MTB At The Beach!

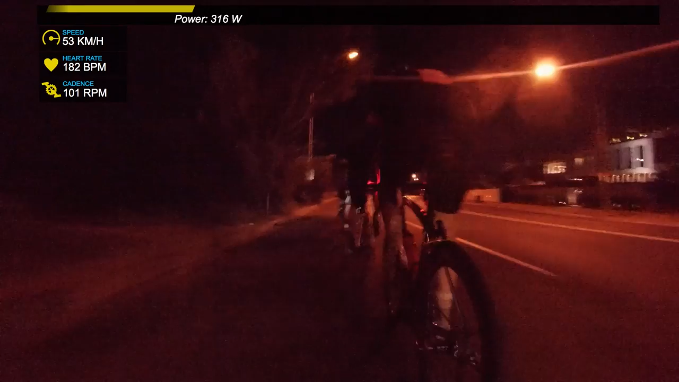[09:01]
all right this is coming into the last maybe 400 meters of the tuesday night championships which is a really nice beach ride going down beach road sorry about the grainy footage i was trying out some new settings on my gopro turned the iso right up to 1600 made it really grainy but yeah we're just coming into the final section we always have a little friendly sprint you can see we're doing 48 k's an hour i'm at 183 beats a minute so i'm definitely in the hurt house um
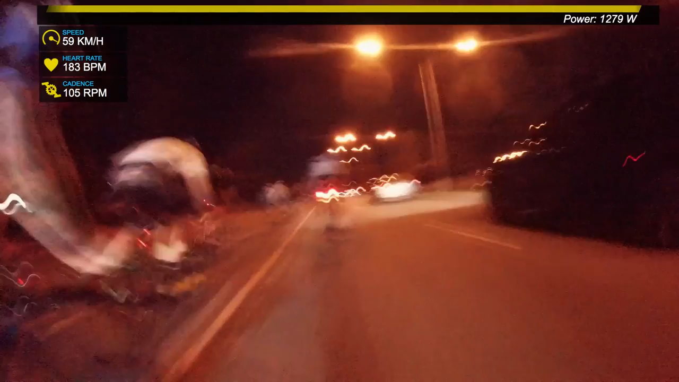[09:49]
a little path jump across to this fellow's wheel got some momentum so i come over the top of him jump on troy clark's wheel and
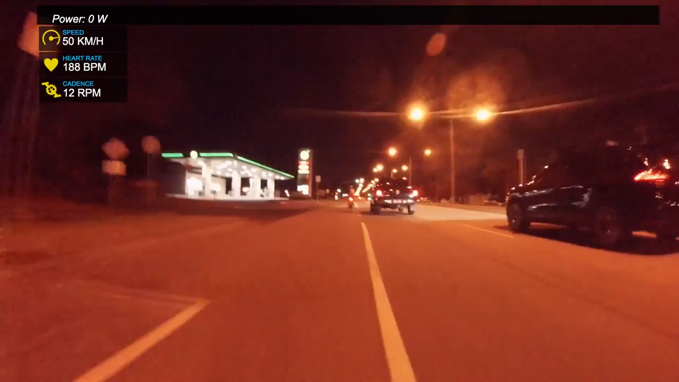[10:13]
even come off his wheel i couldn't even get around him so lots of fun i just got home from the